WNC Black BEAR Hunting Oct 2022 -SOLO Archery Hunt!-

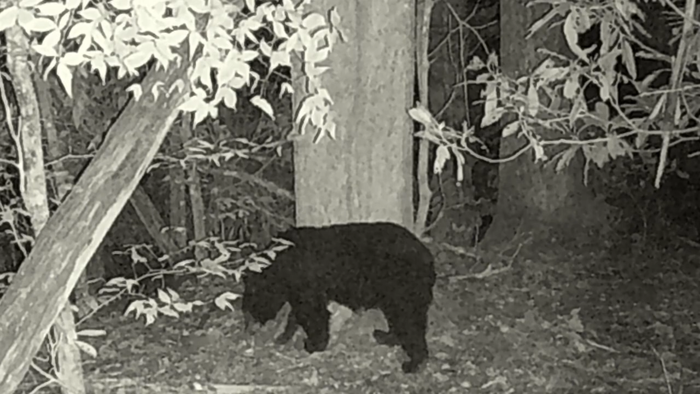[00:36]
uh that's the one of the bigger males i believe it's
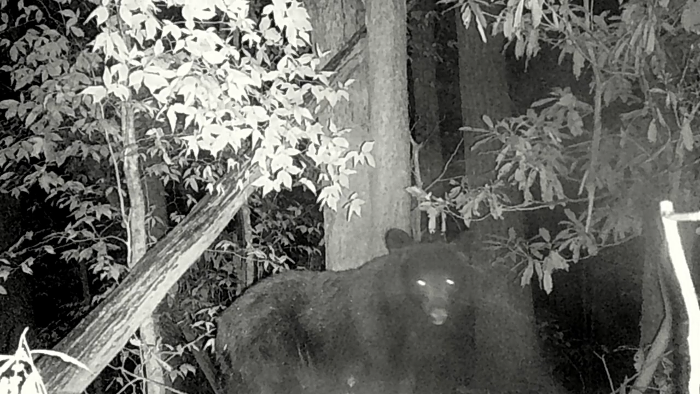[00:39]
called colin he was my main target one but i couldn't
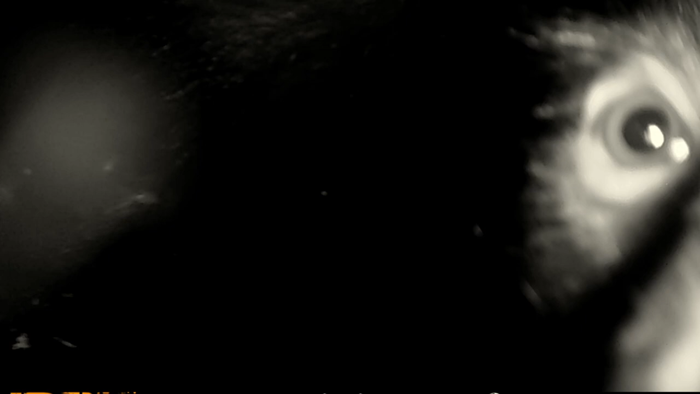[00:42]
find him here's one of the cubs that chewed up my camera uh